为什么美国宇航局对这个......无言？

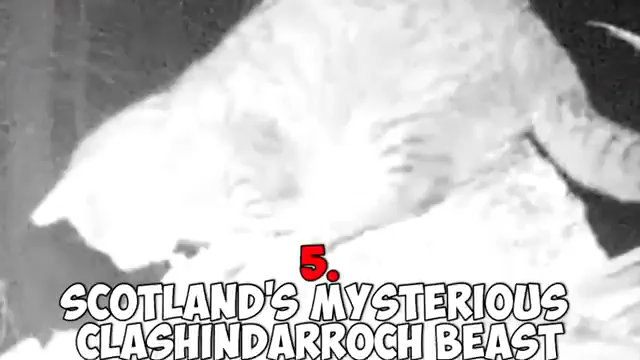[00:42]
Number five, Scotland's mysterious Clashinderach Beast.
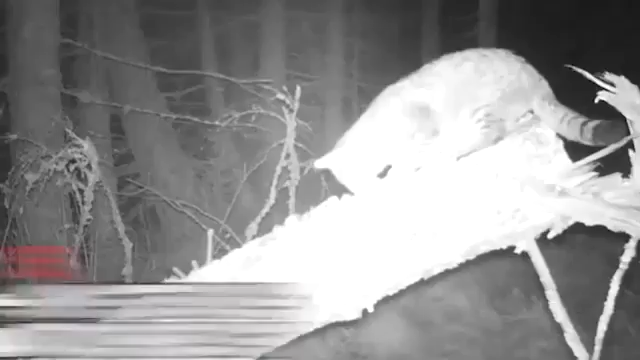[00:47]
Incredible footage has emerged of a wildcat thought to be one of the largest ever recorded anywhere in the world,
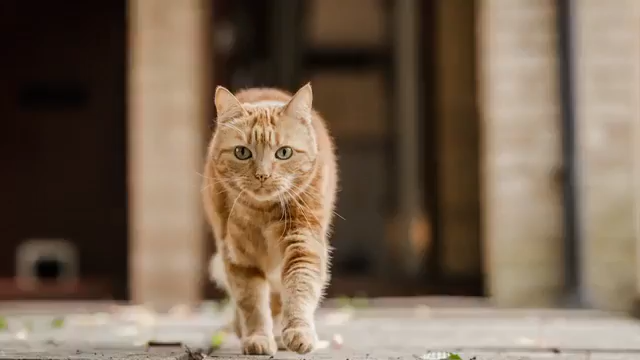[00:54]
according to Scottish conservation charity Wildcat Haven. But before you say, hey, it's just a regular sized cat, check this out.
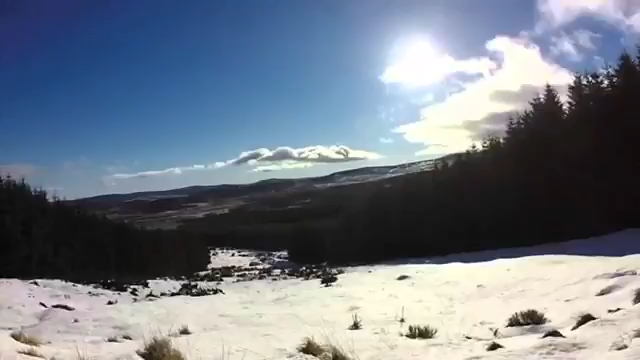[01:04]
The video, which was captured by camera traps in Clashinderach Forest in the northeast of the country shows the Scottish wildcat,
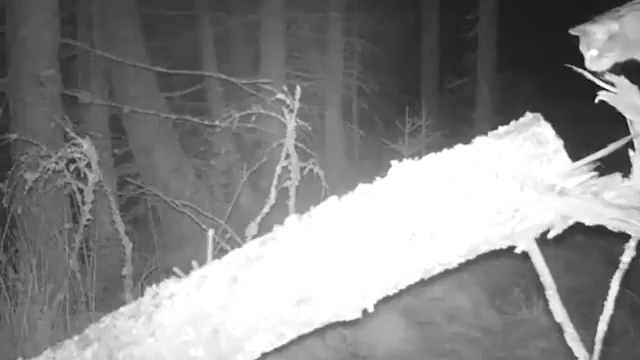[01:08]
which is estimated to measure more than four feet long from the nose to the tip of the tail.
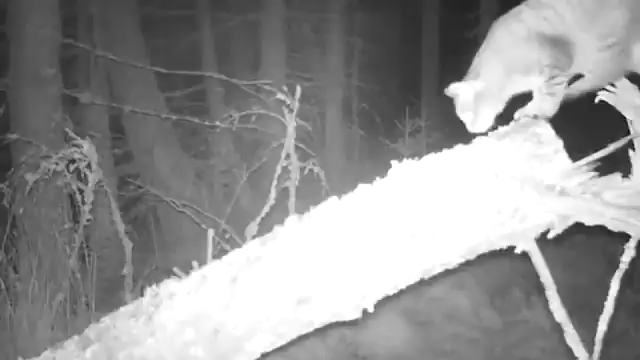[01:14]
That's a lot bigger than your average house cat, but it's hard to understand its size unless you know how big the tree is that it's sitting on.
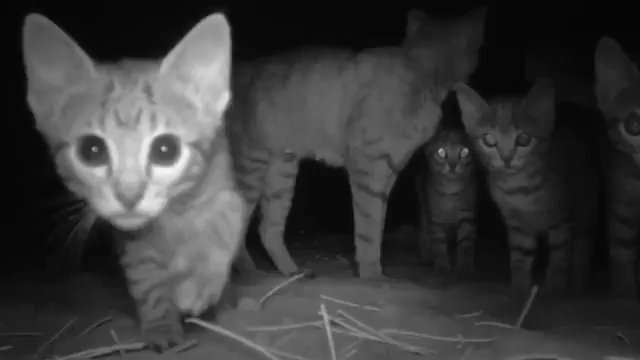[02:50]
A number have been placed in areas where researchers believe the cats live. They're baited with food or scent, and any time something moves in front of the camera, it captures 30 seconds of footage.
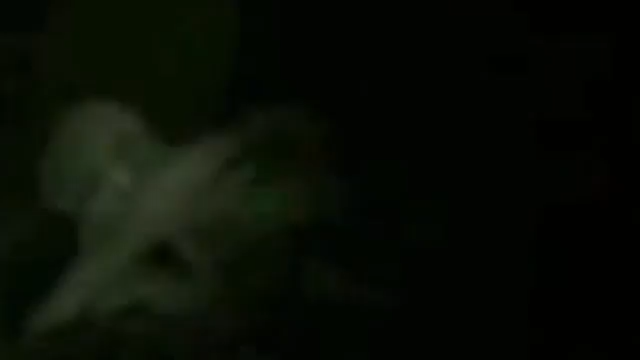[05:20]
Forest Ghoul If you like scary photos that'll keep you up at night or cause you some nightmares, then this one, you've gotta see. A hunter that set up a couple of deer cameras and snapped this photo of a frightening and mysterious creature.